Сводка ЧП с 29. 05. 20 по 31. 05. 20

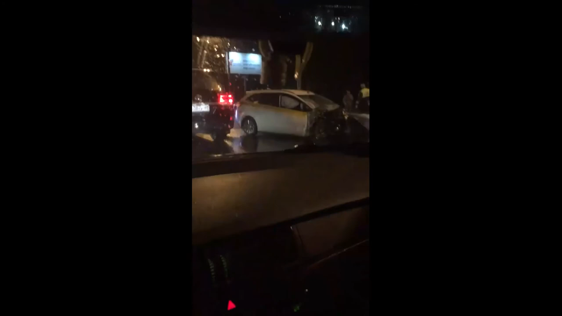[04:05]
еще одна машина разбита встала, еще один двигатель, вот один двигатель.